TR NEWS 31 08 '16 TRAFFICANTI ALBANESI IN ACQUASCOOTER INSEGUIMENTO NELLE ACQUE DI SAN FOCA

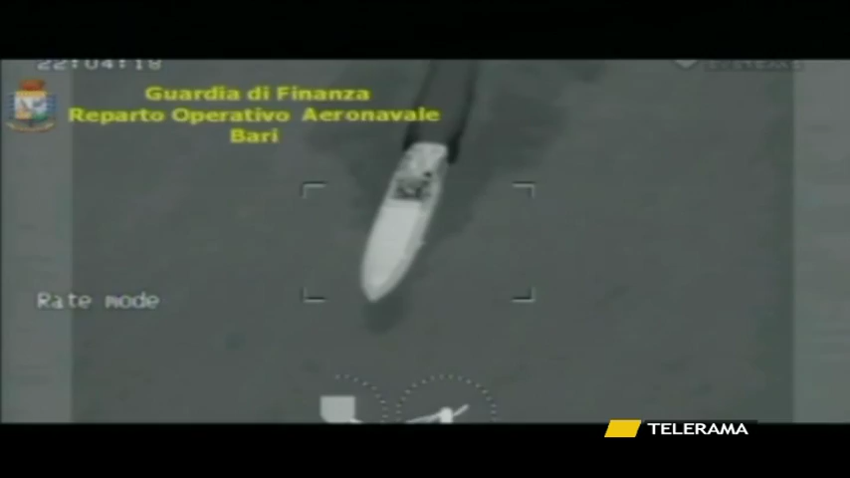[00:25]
Due albanesi in acqua scooter sono stati notati mentre si avvicinavano alla costa ad insospettire una moto vedetta delle fiamme gialle in perlustrazione su quel tratto la velocità eccessiva dei due mezzi.
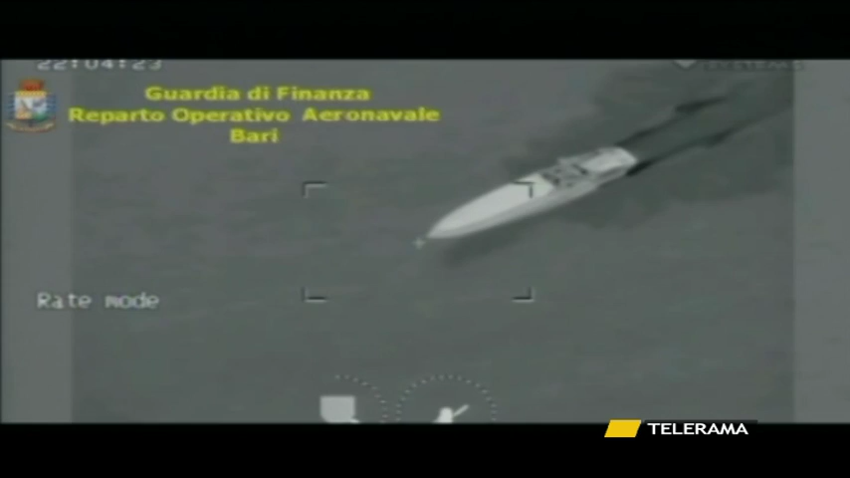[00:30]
Alla vista della moto vedetta è scattato l'inseguimento per tentare di bloccare i due
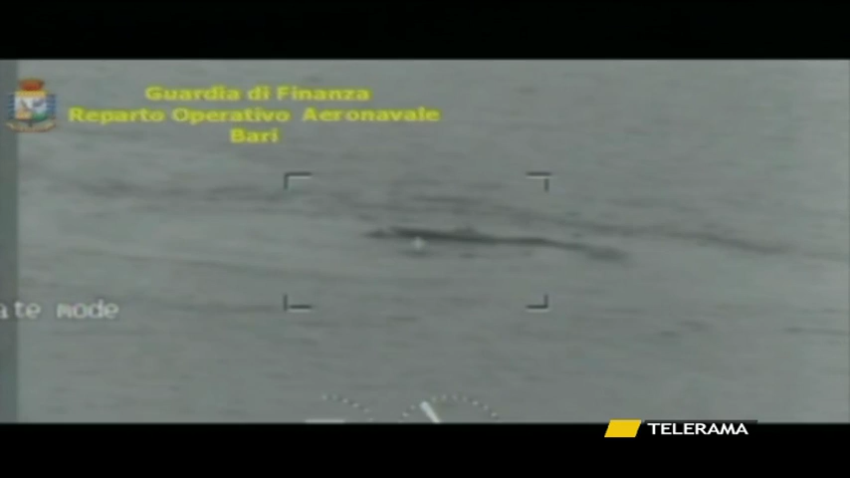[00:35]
conducenti in fuga conclusosi poi con il fermo in mare del primo mezzo con a bordo un giovane
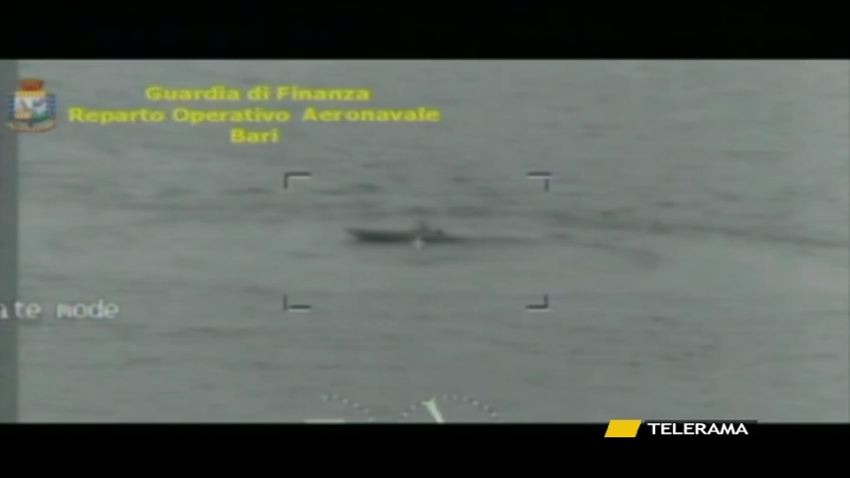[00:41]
scafista albanese e il rintraccio del secondo mezzo abbandonato però dall'altro scafista in fuga nei pressi di Punta Cassano. Disperso in mare il carico di droga di cui i due sembrerebbero essersi disfatti durante l'inseguimento.
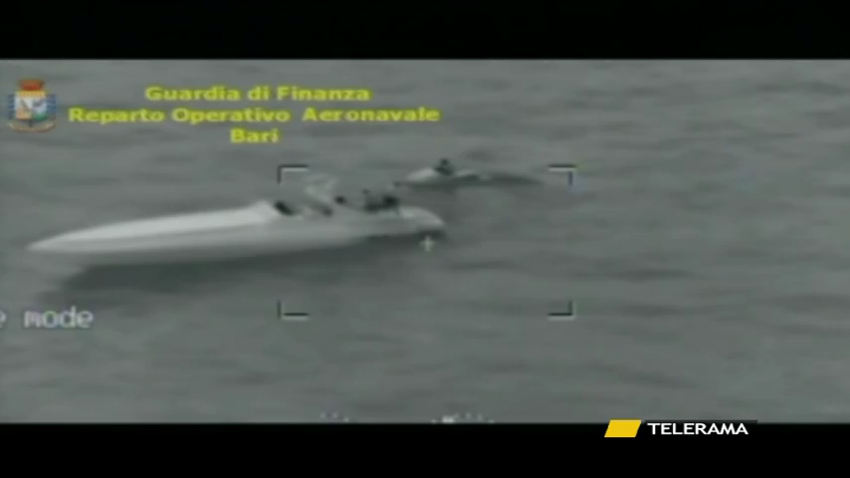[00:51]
I due mezzi risultano sotto sequestro e per il 19enne di Valona è scattata la denuncia all'autorità giudiziaria per violenza e resistenza all'unità